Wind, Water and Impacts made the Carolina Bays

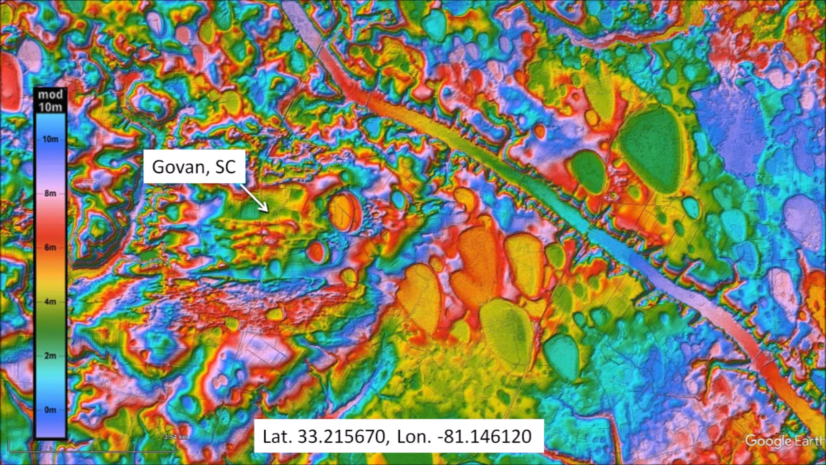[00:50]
The topography in this image is represented by a color spectrum that repeats for every 10 meters of elevation and makes it easy to identify the flat centers of the bays. Philip Prince, who has the YouTube channel The Geo Models,
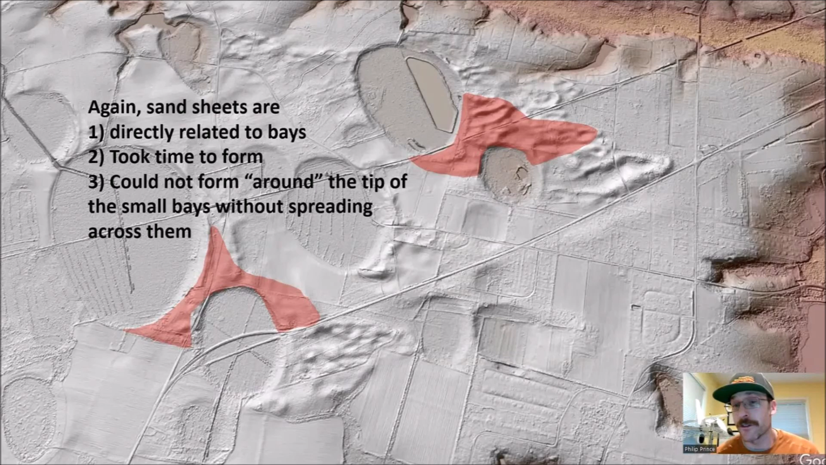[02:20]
It was a reflection of climatic and landscape conditions and not a single catastrophic type of event. End quote. Philip tries to correlate the direction of the sand sheets and the orientation of the bays.
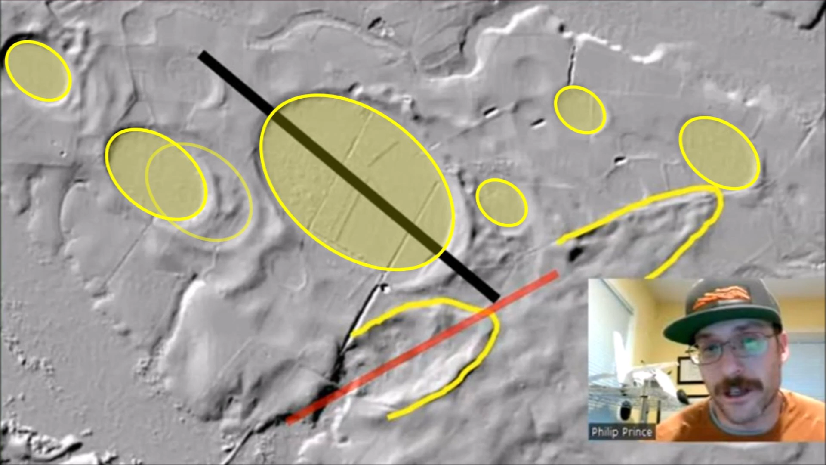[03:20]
In his conclusion, Philip says, don't get distracted by those real beautiful elliptical bays. But for me, it is impossible to ignore them. I want to know the physical mechanism that produces mathematically elliptical bays of different sizes. In 1977, Raymond Kocharovsky conducted an experiment with a fan blowing over a model lake carved on a sand table. He was not able to produce any elliptical structures.
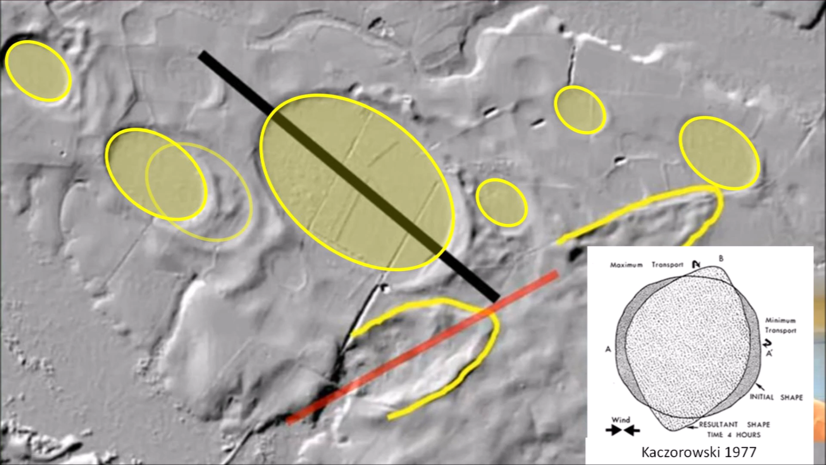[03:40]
The wind can produce sand sheets, but there is no evidence that wind can produce mathematically elliptical basins that can overlap while maintaining their geometry. In the LiDAR images, we can see that there are sand sheets over the bays and that there are bays over the sand sheets. From the geological law of superposition, this is a clear indication that the formation of the sand sheets by strong winds and the formation of the Carolina Bays were contemporaneous events. The only thing that is not evidence is the time at which these geological events happened and the duration of the events.
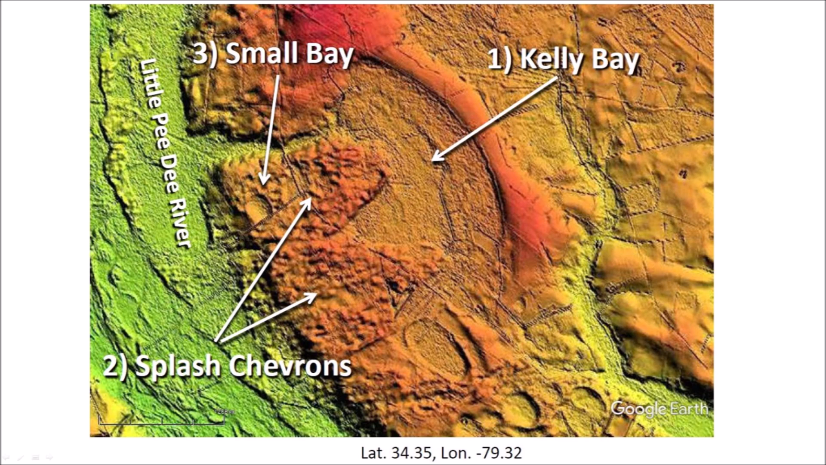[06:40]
Some impacts on the river's splash sediment that was blown on top of Kelly Bay by the hurricane-force winds of the jet stream of 400 kilometers per hour that had been brought to ground level. Some small ice projectiles then impacted the sand sheets. All this happened within a few minutes, not hundreds or thousands of years. In a video released in March 2022, I calculated that Big Bay and the sand sheet that covered its margin could have formed in 3 minutes.
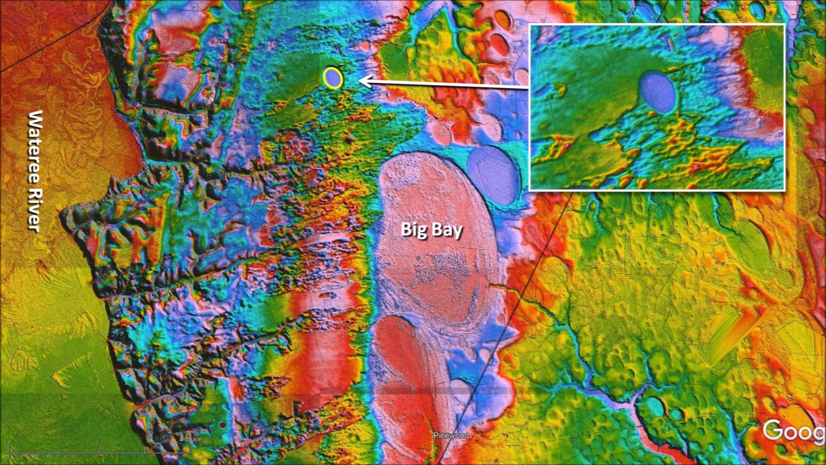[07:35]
A paper by Brooks et al. found that the sand sheet on the rim of Big Bay has an age of 74.3 thousand years.
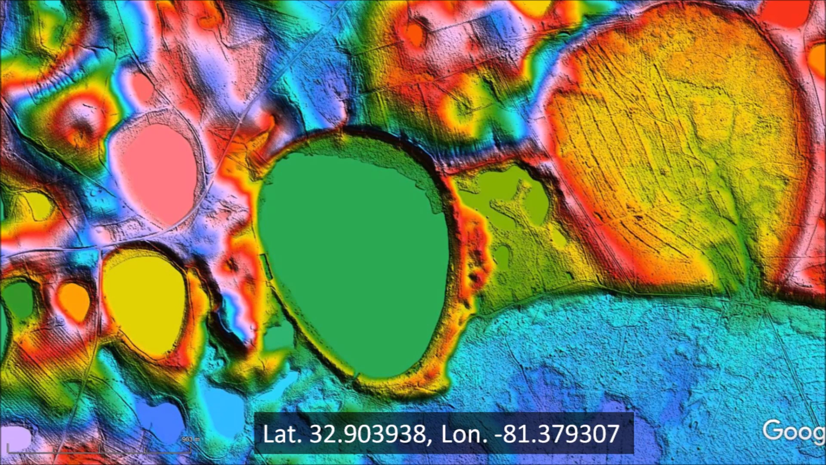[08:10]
The guitar-picked shapes of these bays by the Savannah River were a great mystery. I eventually figured out that the bays are on inclined terrain and only their uphill side was deformed.
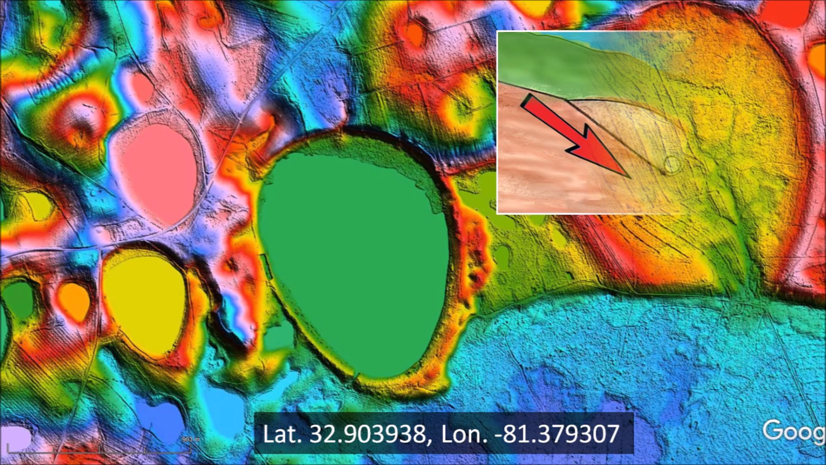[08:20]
I determined that an impact cavity on inclined terrain has a steeper slope on the uphill side and it will cause viscous flow into the cavity. I was able to conduct an experiment that provides confirmation that this deformation mechanism is plausible.